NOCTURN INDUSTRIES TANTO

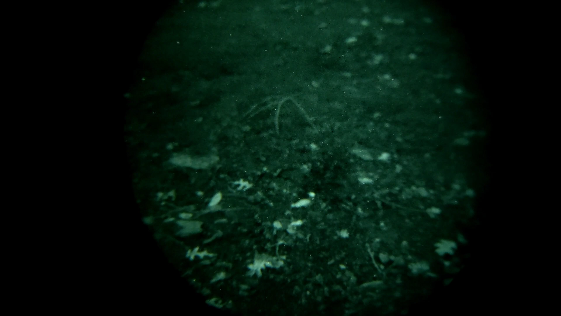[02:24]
So, hopefully, you'll hear me a lot better over the sound of the waterfall behind me, or rather, the reservoir behind me. It's got about a 50 to 70 foot drop-off on the back side of it. I won't be able to show you because the catwalk is closed,
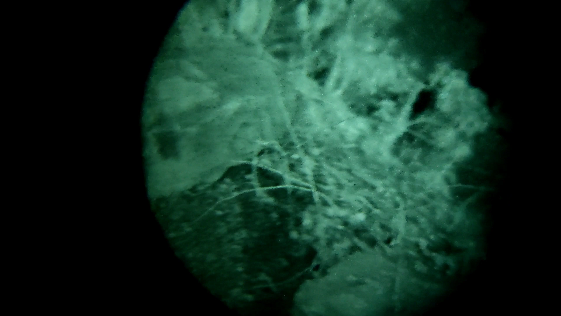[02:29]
but as you can see, it is extremely bright tonight.
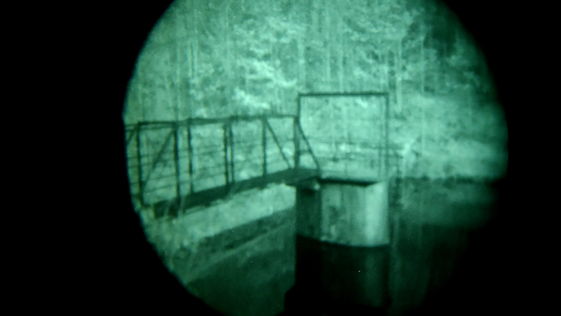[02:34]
Let me get this focused for you.
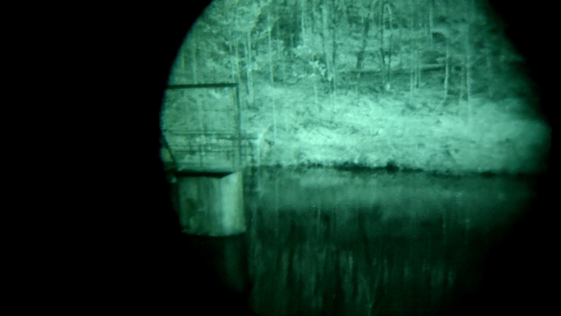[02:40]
But, like I was saying, just before the moon finally came out, you would think the damn sun came out to do this thing. But, yeah, really, really nice.
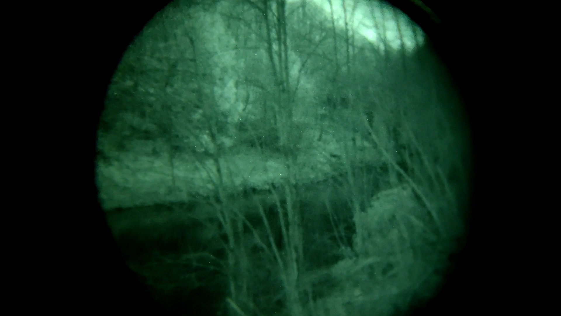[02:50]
So, I'll have to adjust it to give you a clean picture as I go through.
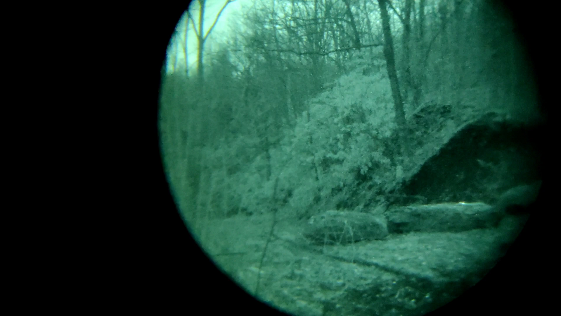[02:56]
So, as you can see, it's so bright out right now that you're getting a little bit of flaring because of the sacrificial lens and RPO optics. optics, but there we go. let me try to get this.
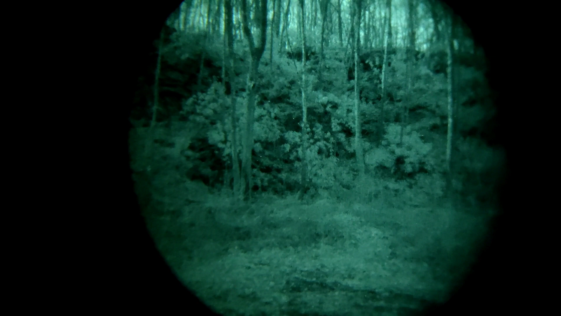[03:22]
The adjustment for the focus is so fine that
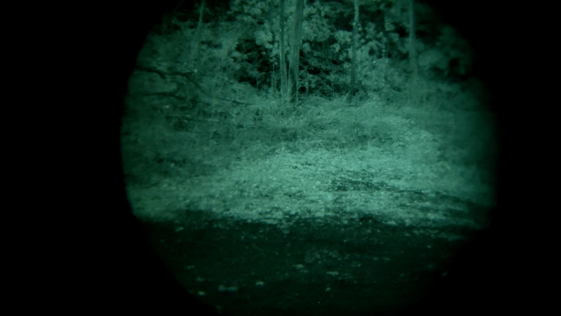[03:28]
you just, you know, a couple millimeters and you pass everything.
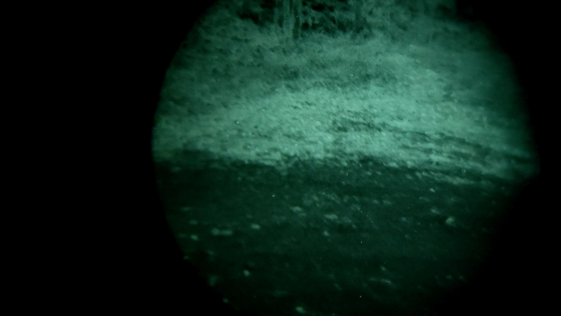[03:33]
So, let me go ahead and show you this trail that I walk here.
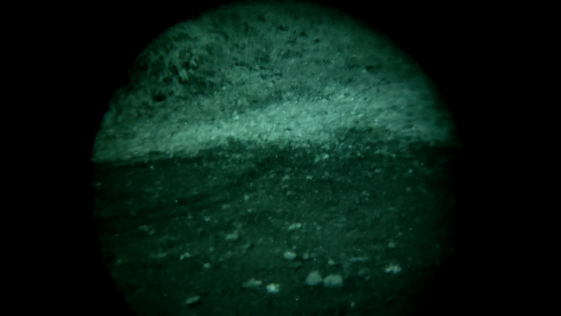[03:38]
So, if you go down this way, down about a quarter mile,
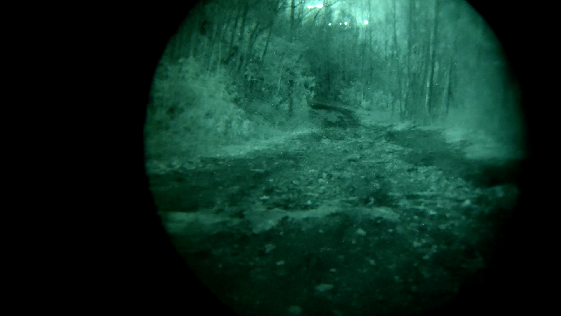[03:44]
that's the start of the trail there. As you can see, there's a highway right there. That's got to be about a good half to three quarters of a mile away. And then, beyond that, are lights that are to a town about,
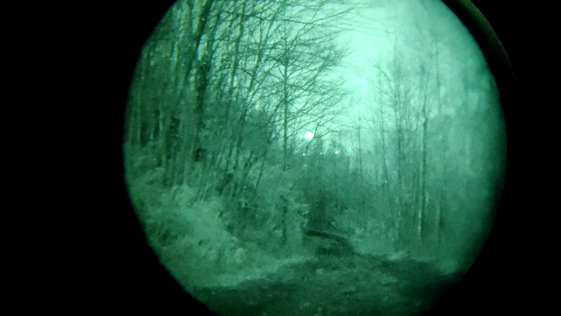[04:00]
I don't know, maybe two miles.
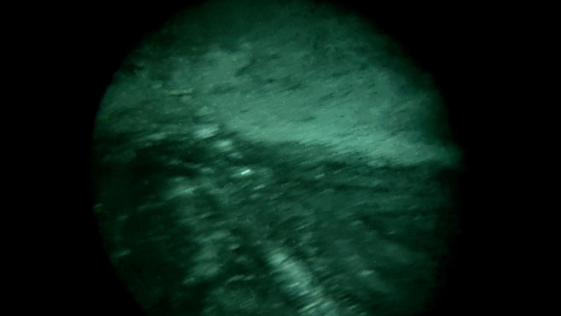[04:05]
If you come this way, right up here, keeps going all the way up to an old quarry.
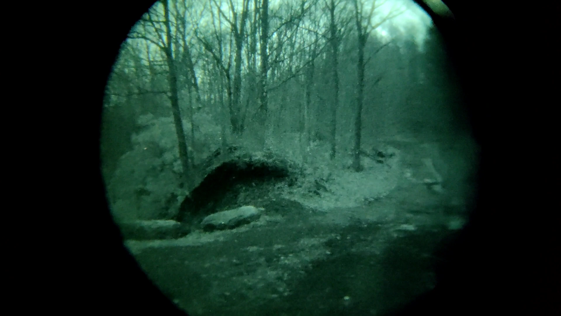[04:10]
And then, all this back here is just mountainside and PA State game land.
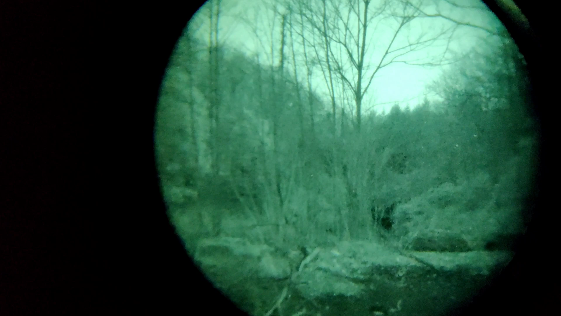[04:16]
So, that goes for miles.
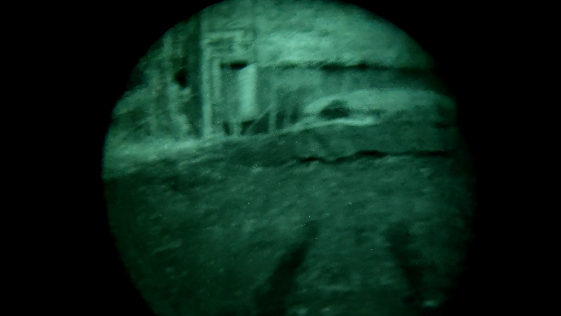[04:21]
But, just so I can show you how clear this thing can get, I really wish that it would show you
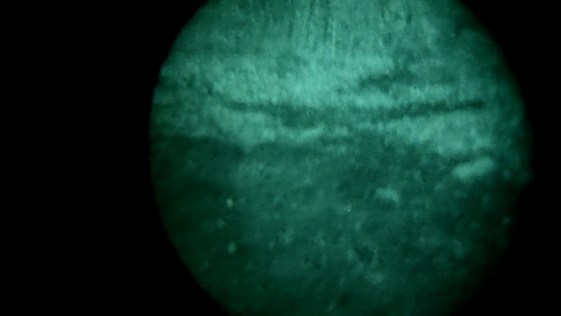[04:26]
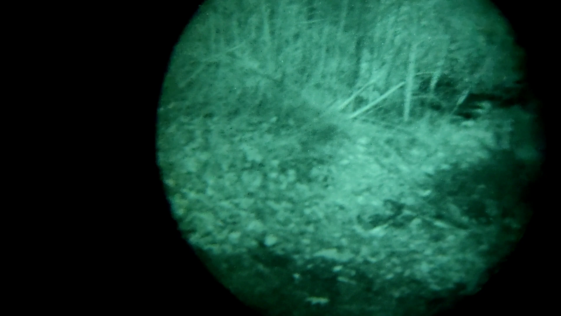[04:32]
the true color of the night vision as well as the true clarity. But, unfortunately, you know, there's no way that I know that I can do that with my phone.
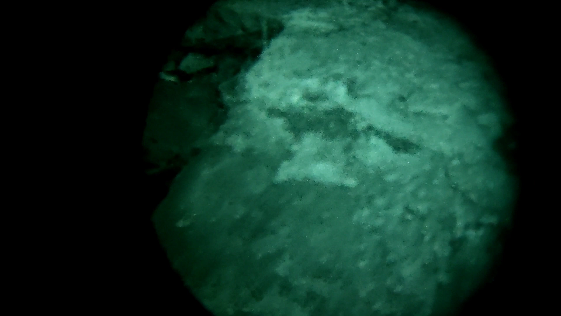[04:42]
And, honestly, even with expensive cameras, I don't know if I can do that.
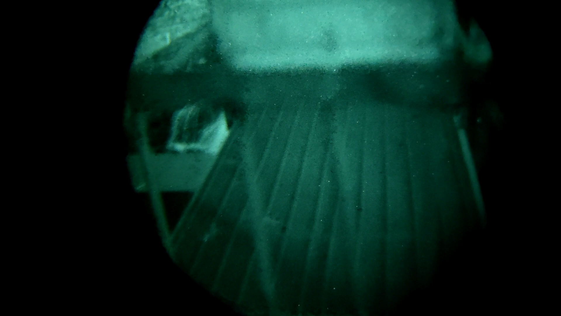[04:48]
But, here we go, right? So, this is a no trespassing sign that I'm about, five feet from.
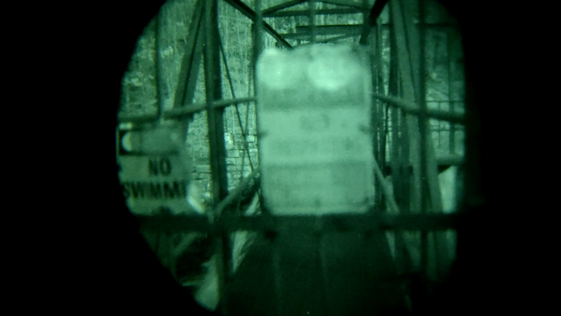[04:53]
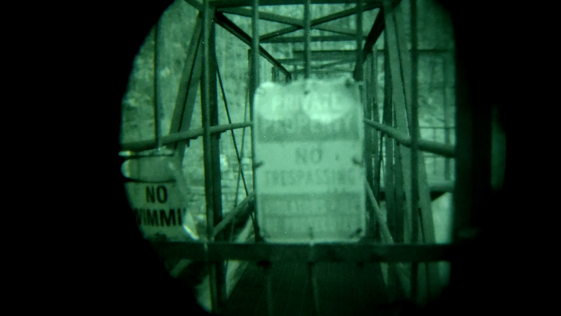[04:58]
Let me go ahead and put that in focus.
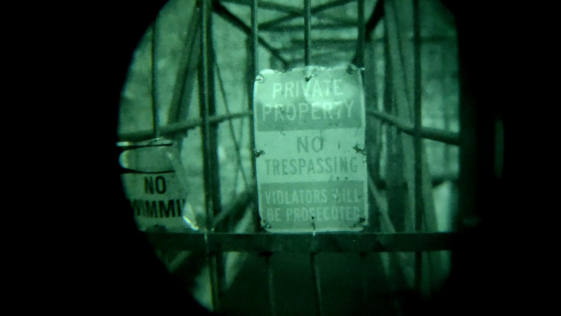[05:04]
And, you can see just how clear that thing gets.
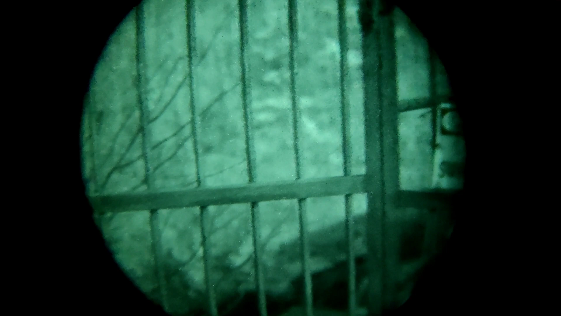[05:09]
So, yeah, Gen 3s are the way to go because of their,
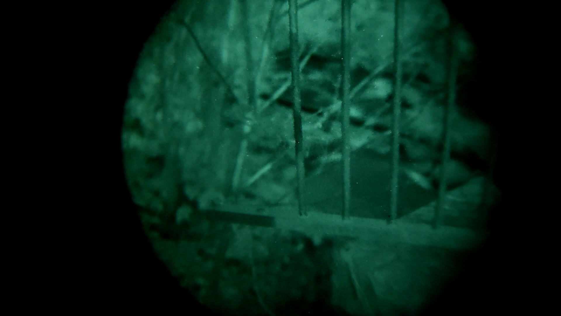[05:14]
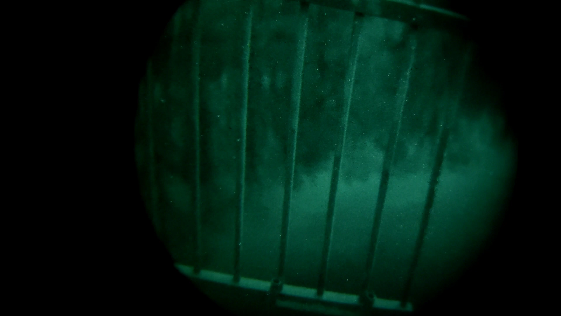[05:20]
how well they do in extreme low light over the Photonis.
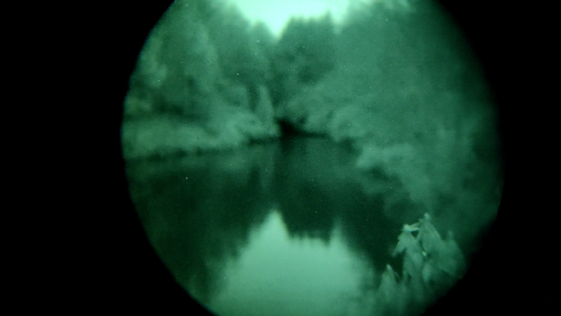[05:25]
But, truth be told, this Photonis Gen 2 Plus tube is extremely, extremely nice. And, quite frankly, like to the naked eye, if you look back there, that just looks solid black.
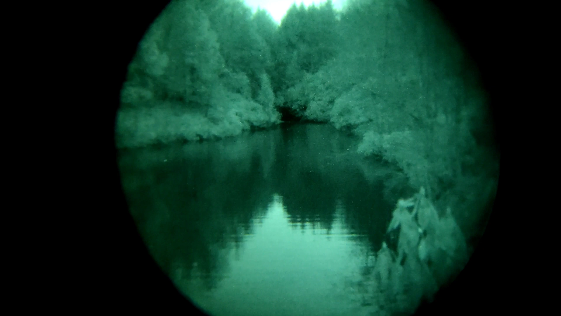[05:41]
And, here you're getting all types of good footage. It is, again, a bright night.
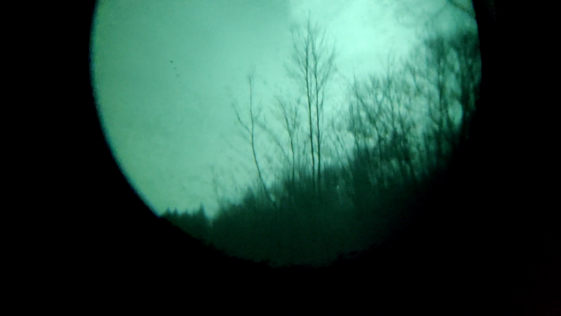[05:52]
You can see clouds are coming back through. Moon is falling behind the clouds there and behind that tree line. But, really good quality.
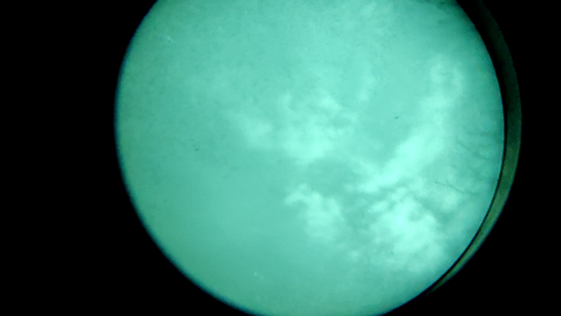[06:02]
Definitely for the money.
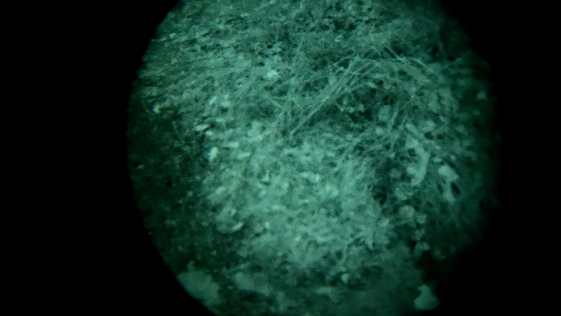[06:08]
Again, this is a 2254 bomb spec.
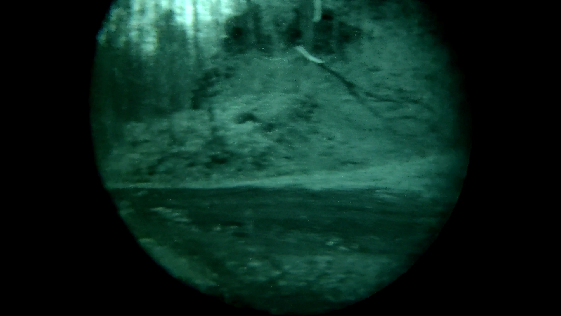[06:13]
So, pretty good tube.